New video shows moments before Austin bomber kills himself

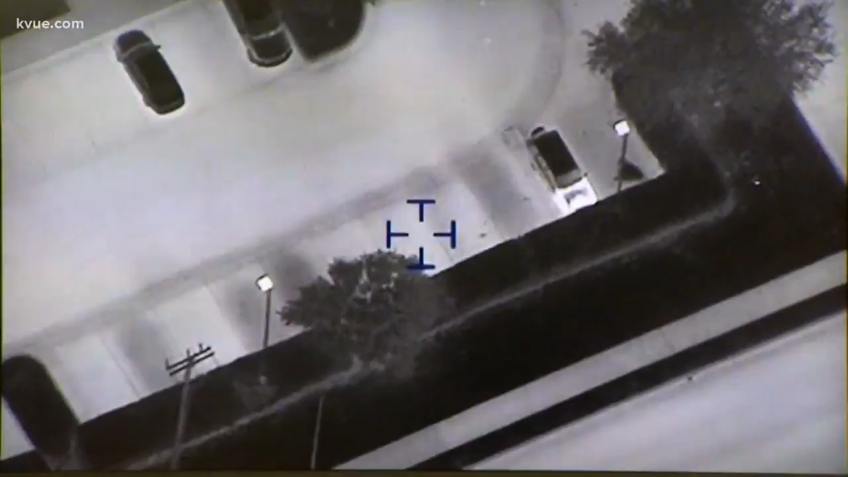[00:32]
state, and local law enforcement worked around the clock to find the Austin bomber. Now, they have him. Air to ground. He's on the move. Backing out now. The bomber is seen leaving a parking lot, heading from Round Rock toward Austin. Coming up to 35 frontage. Going to be taking a right turn southbound. As he moves down the frontage road.
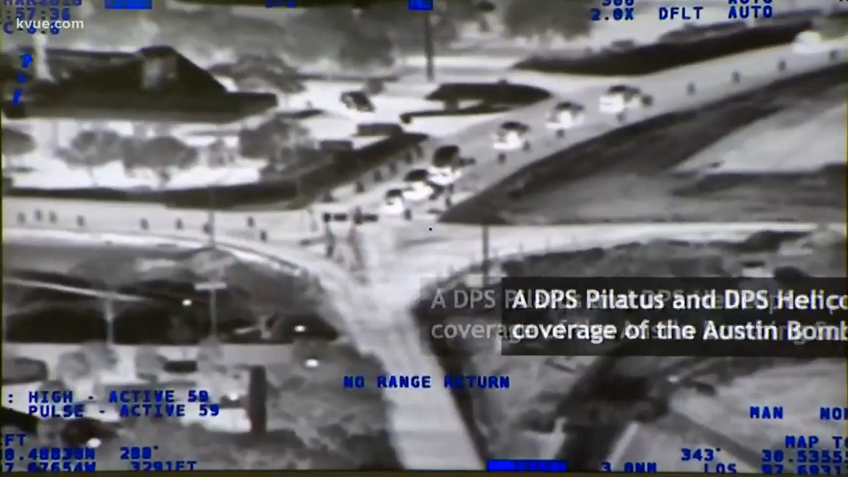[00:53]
Still red balled at the intersection. It's unclear whether he knows an Austin police SWAT team is in the van right behind him.
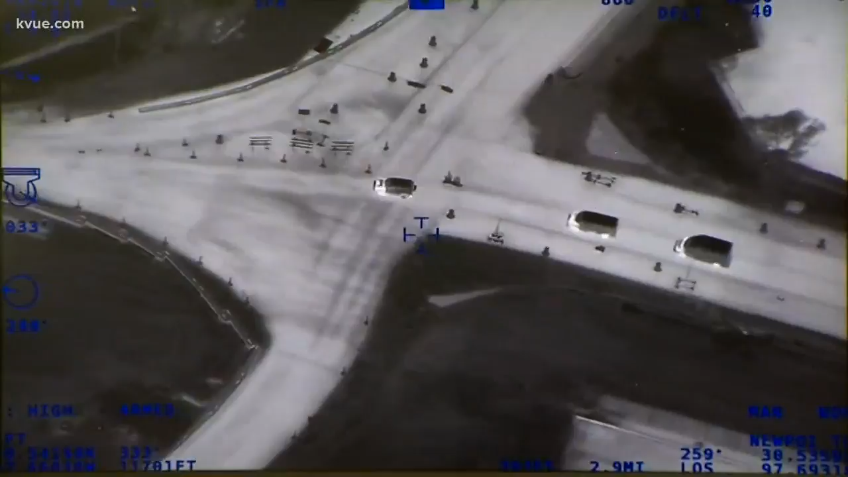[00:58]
All right, we're through the intersection. Southbound. Still on frontage from old settlers.
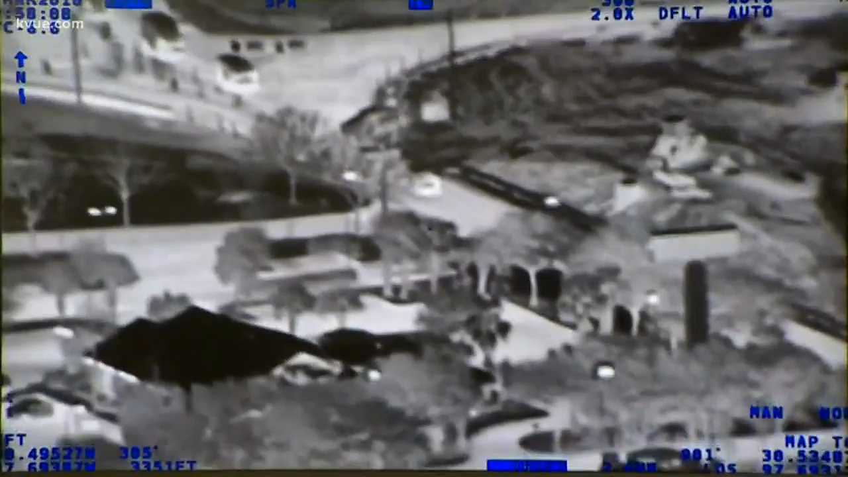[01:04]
Then watch as the SWAT team uses its van to knock the suspect's SUV off the road.
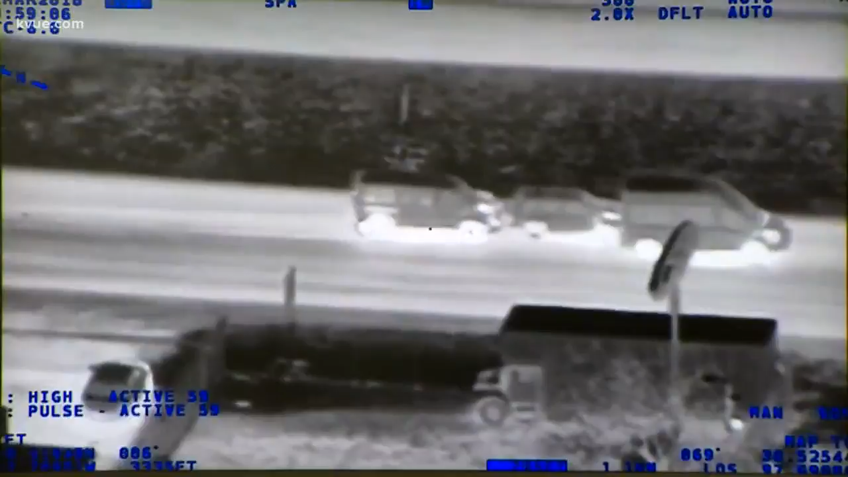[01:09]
All right, the van's made contact with him. Vans made contact with him. The team runs toward the vehicle.
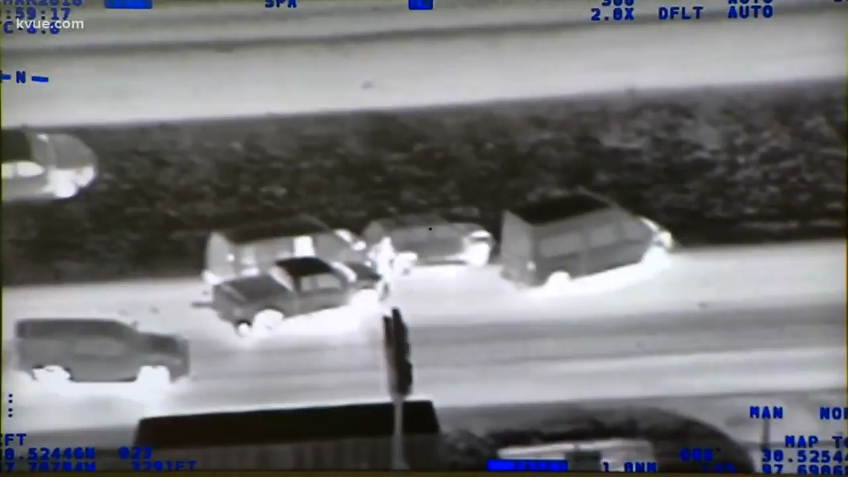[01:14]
An action, police say, shows tremendous heroism.
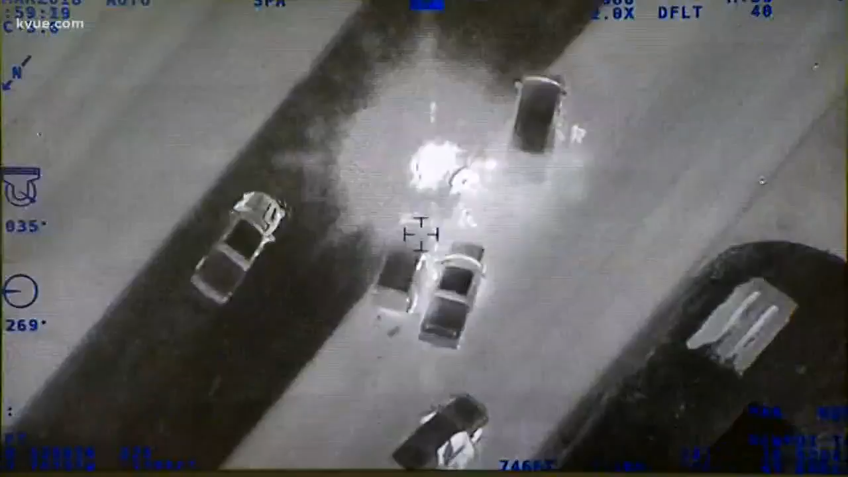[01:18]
Got an explosion.
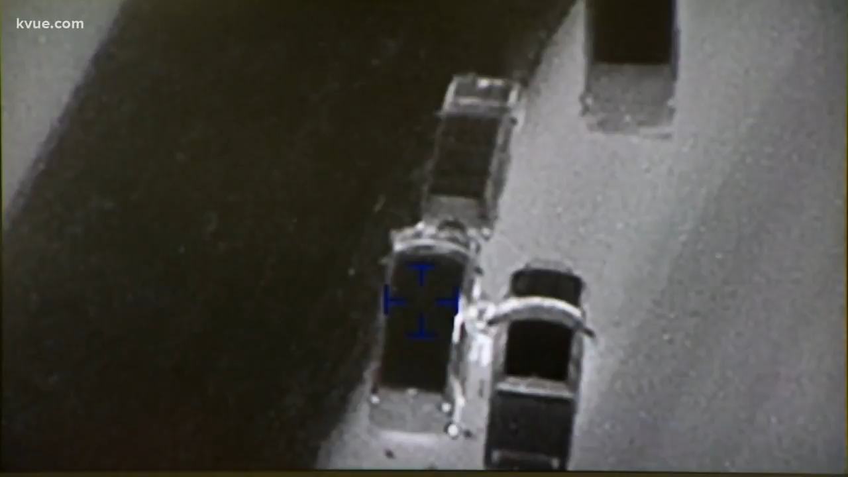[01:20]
Got an explosion inside the vehicle. The officers appear to pound the passenger's side
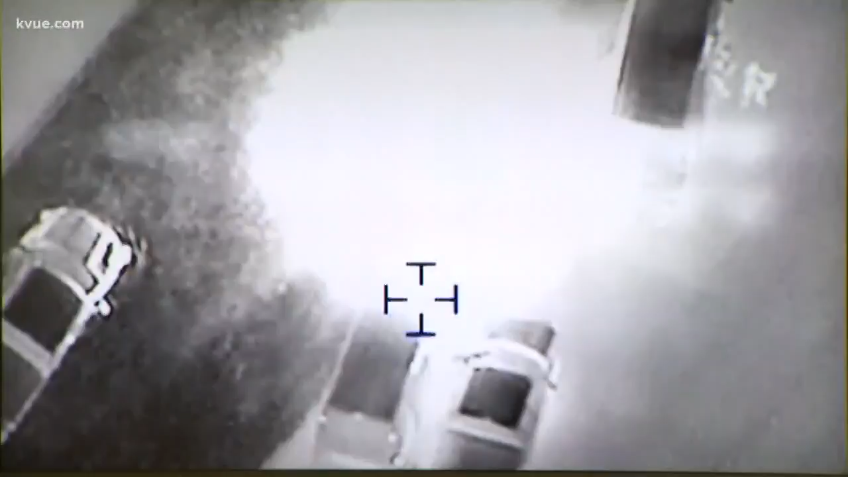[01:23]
window before the bomber ends his life with this blast.